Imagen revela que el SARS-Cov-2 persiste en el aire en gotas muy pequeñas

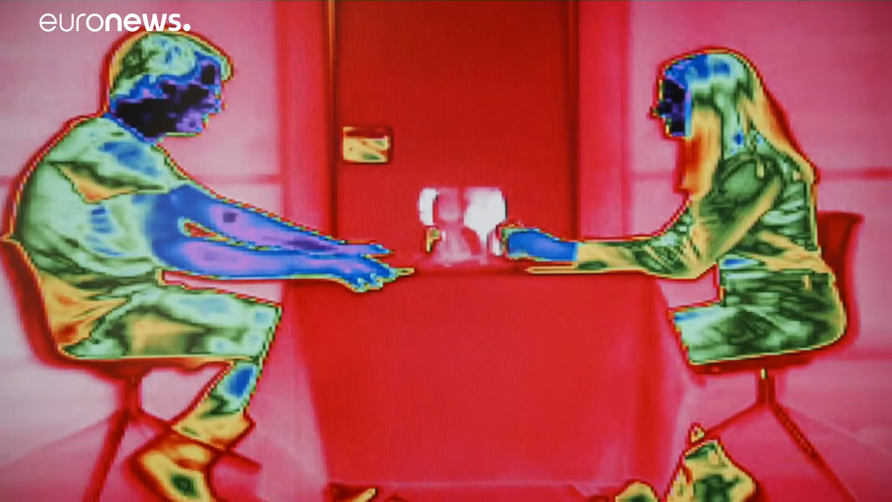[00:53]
como las que se utilizan en entornos militares o industriales para captar las fugas de gas.
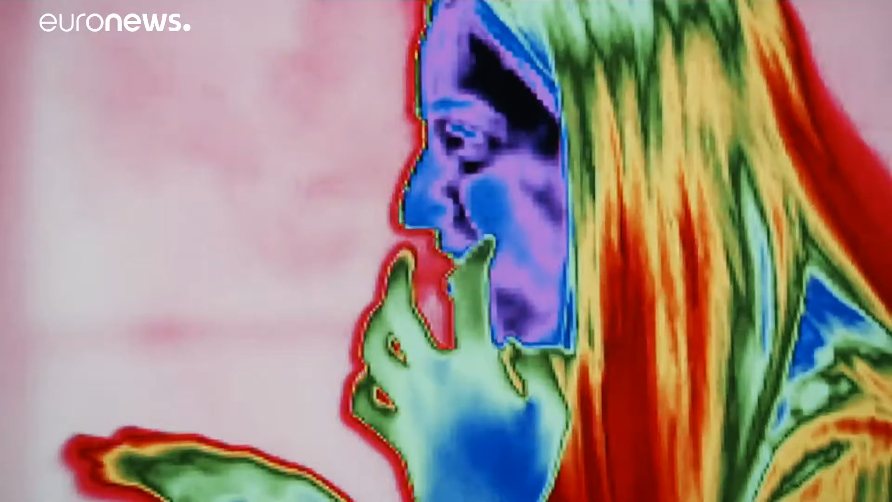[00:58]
Según el virólogo Antonio Alcamí,
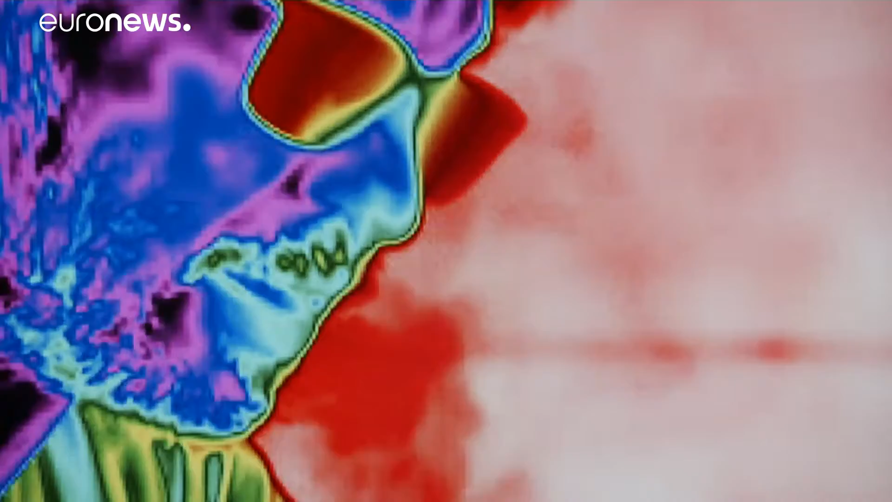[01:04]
hay evidencias de que el virus que provoca la COVID-19 persiste en el aire en gotas muy pequeñas, menores de 100 micras.